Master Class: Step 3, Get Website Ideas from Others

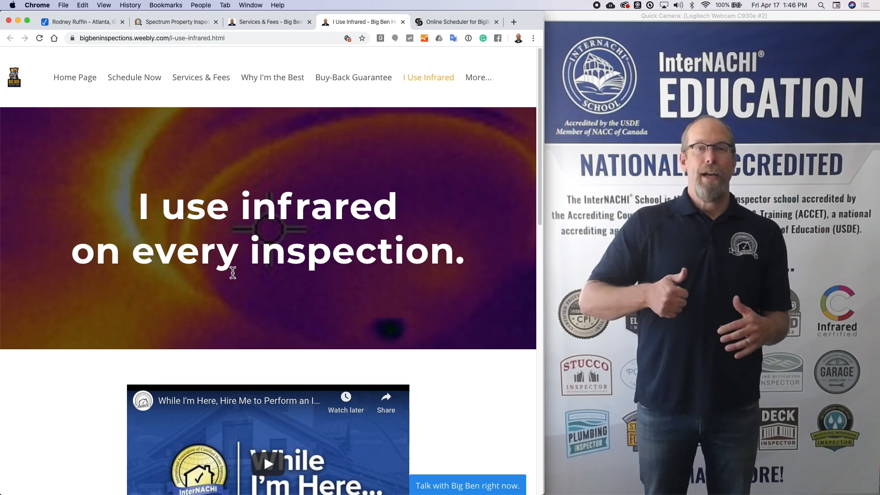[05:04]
I just provide it. And that provides value. And that means I can increase my inspection fee, right? And also I have a while I'm here video.
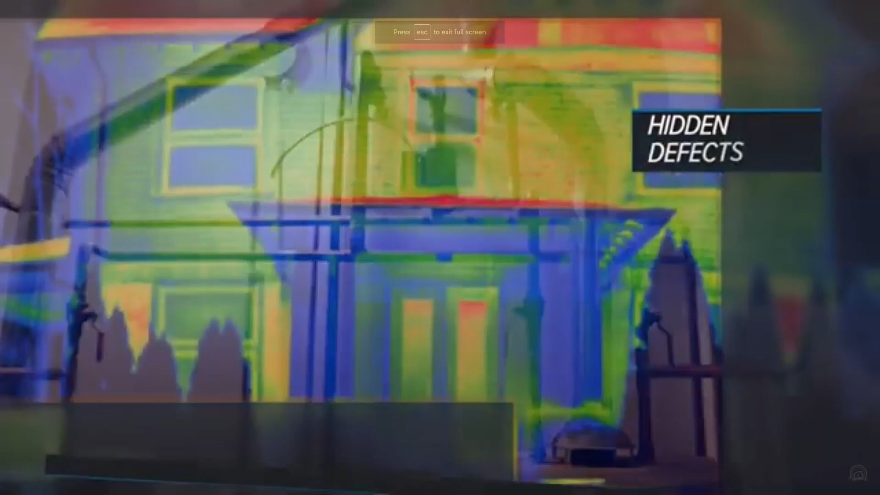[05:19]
Plumbing leaks, missing insulation, and overheating electrical components may not be detectable with the human eye.
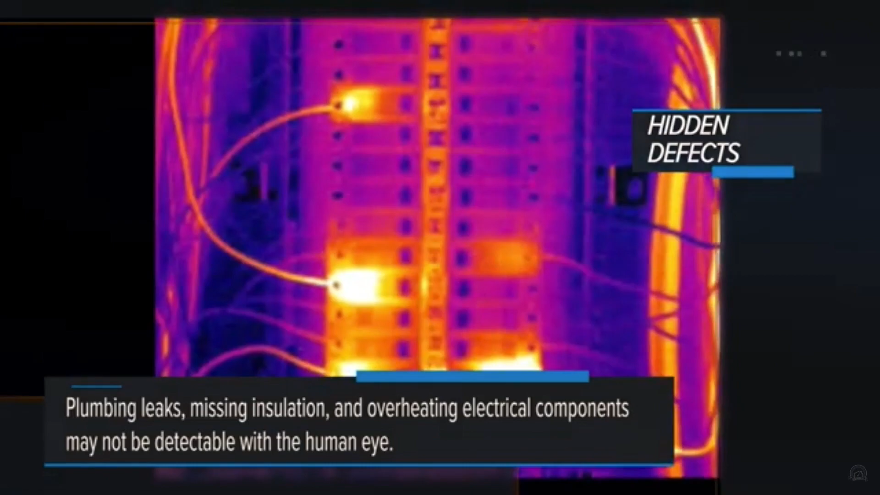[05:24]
Make sure these hidden defects aren't a problem in your house. While I'm here,